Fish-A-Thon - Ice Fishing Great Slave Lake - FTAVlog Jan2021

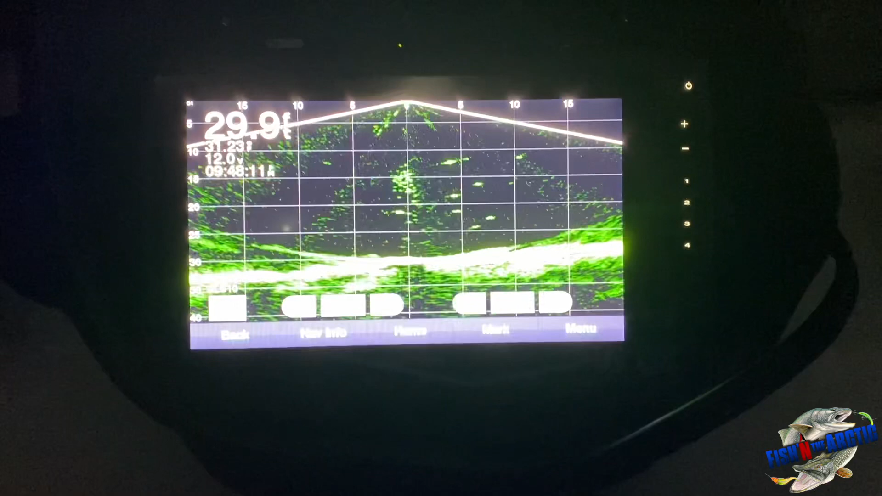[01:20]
On screen: depth 29.9 ft
activity down there school bay fish now
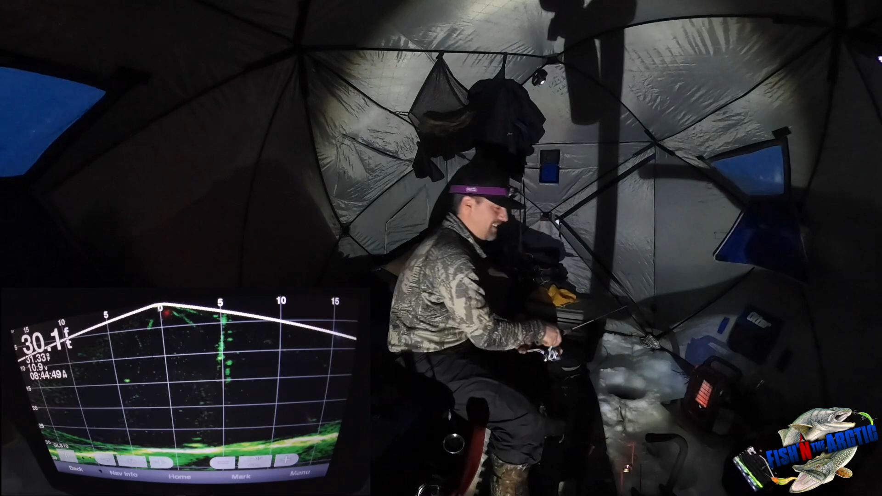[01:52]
there's a there's a giant fish just came in so I wanted to turn a light on and see if we can't get them to go just strolled in
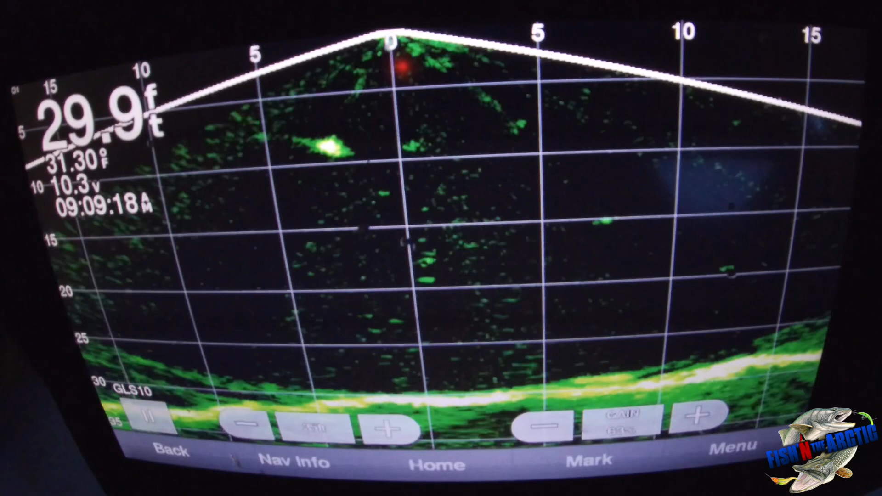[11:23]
On screen: depth 29.9 ft
wow this one might be a big one wow got a big fish on i think it's a big burbot
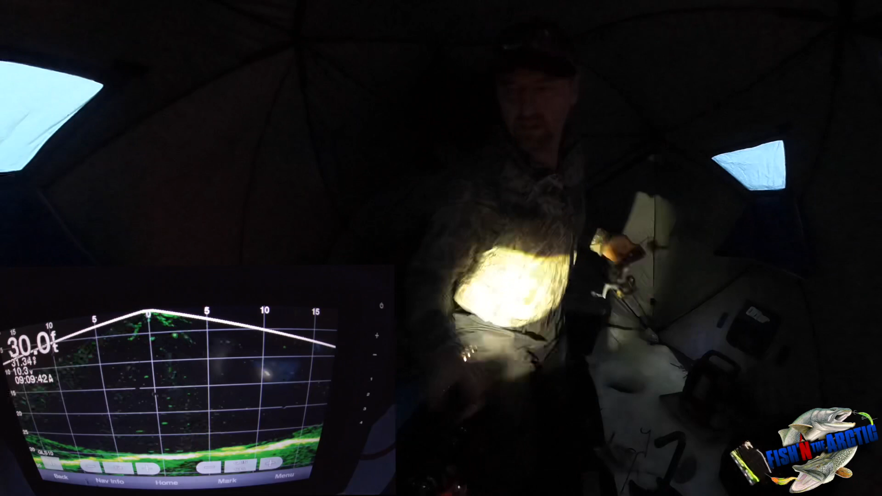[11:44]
the light's set up again oh yeah big burbot
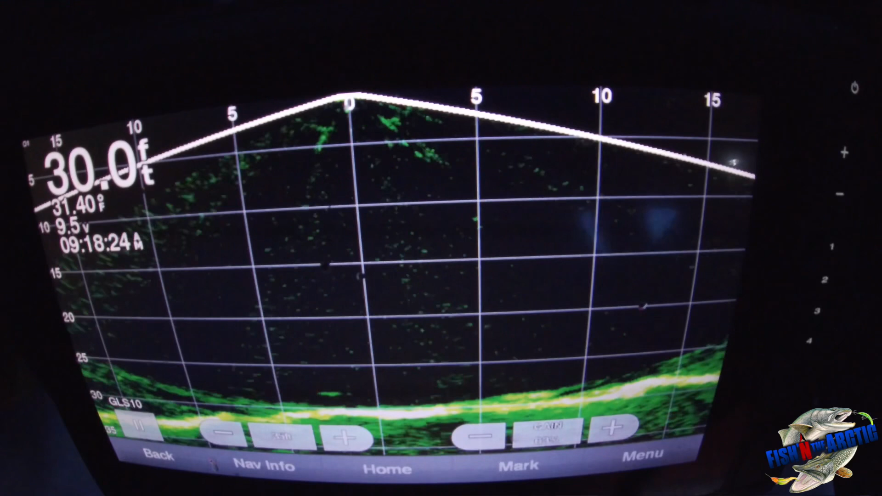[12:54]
On screen: depth 30.0 ft
there she goes see you later big girl fish on